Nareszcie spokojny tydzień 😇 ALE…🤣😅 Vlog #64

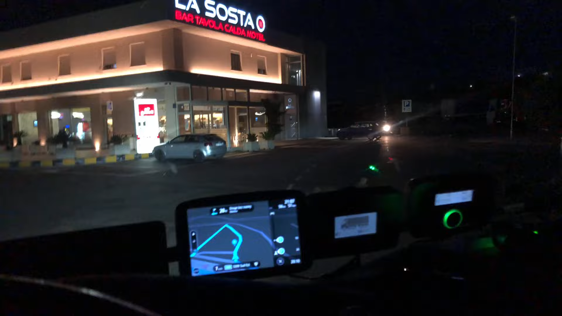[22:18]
Jestem stałym gościem tutaj. Jedź, jedź, Dafik, wiem, że masz ciężko, ale jedź. Ten chłop mnie wyprzedał przed chwilą.
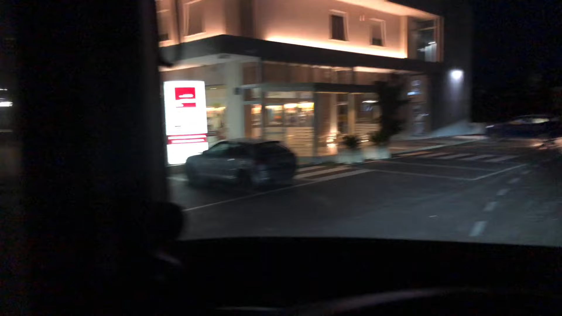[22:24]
No, pełniuśko. Kurde, pełniuśko.
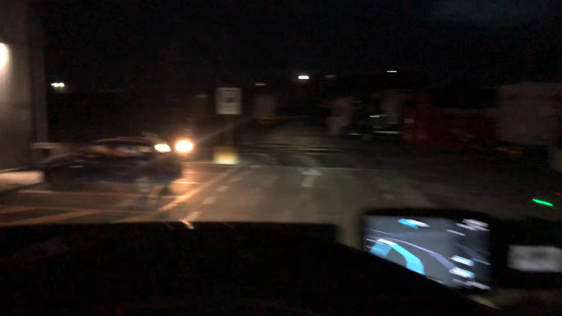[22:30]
Ale chyba koło tych dwóch ciężarówek sobie stanę i tyle. Albo tutaj się wcisnął.
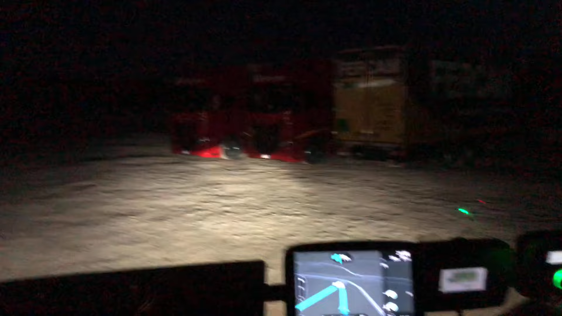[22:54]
Nie, koło tych dwóch się stanę tutaj. Będzie gitara. Albo tu w środku będzie przyjemniej.
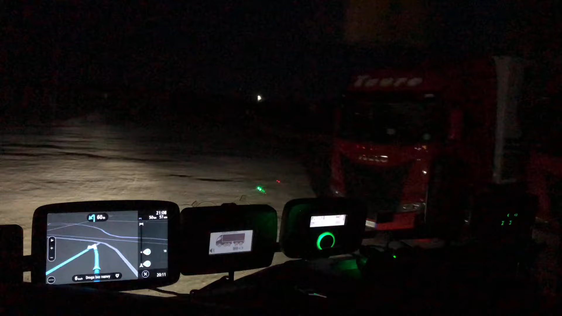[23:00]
Zobaczymy. Nie, tutaj się stanę koło nic, to będzie najlepiej. Także jak zaparkuję, to się po prostu do was włączę.